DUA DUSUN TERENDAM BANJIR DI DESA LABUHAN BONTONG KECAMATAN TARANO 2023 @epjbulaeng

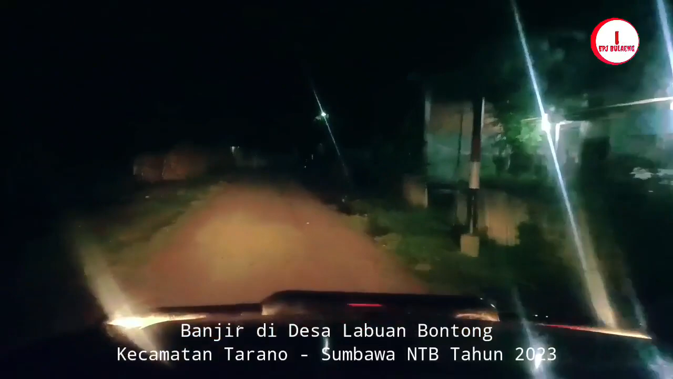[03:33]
Menuju ke lokasi. Sekarang kita sudah masuk ke Desa Labuan Bontong.
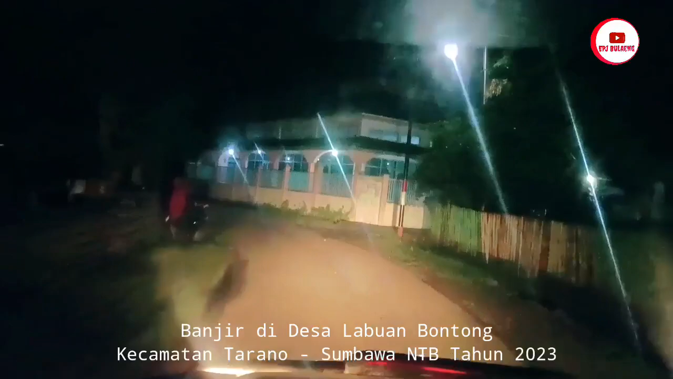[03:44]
Jadi Jam 11 malam direvisi ya.
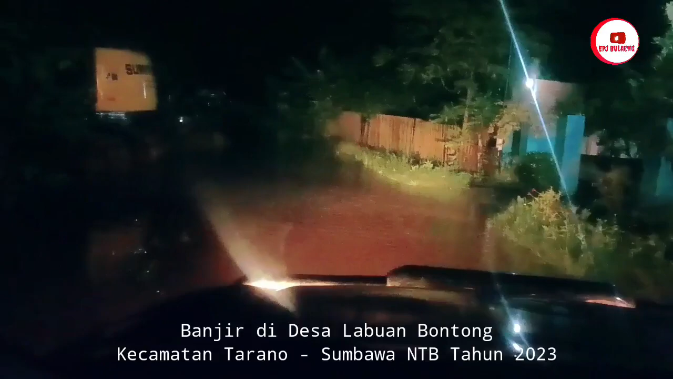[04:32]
Terima kasih dia ya. Saya. Ini kita sudah masuk kawasan banjirnya ini ya. Ini satu masjid juga tergenang ya oleh air.